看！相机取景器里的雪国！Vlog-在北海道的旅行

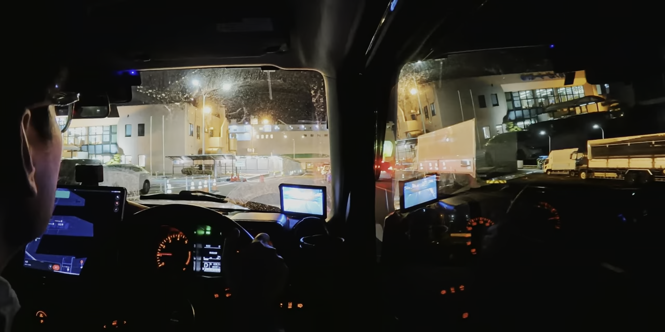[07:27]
伴随着一整天的剧烈强风历经9个小时我们终于抵达了青森的港口
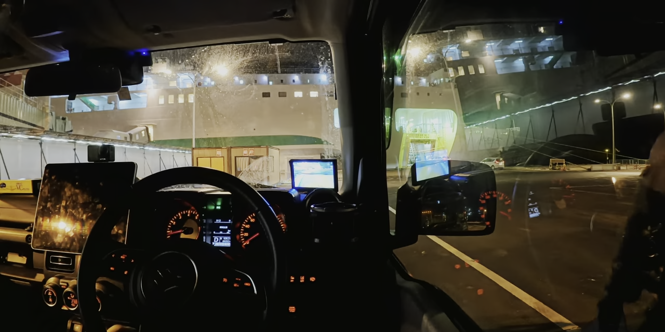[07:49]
因为小泥太高了所以这次是最后和货车一起登船的哇塞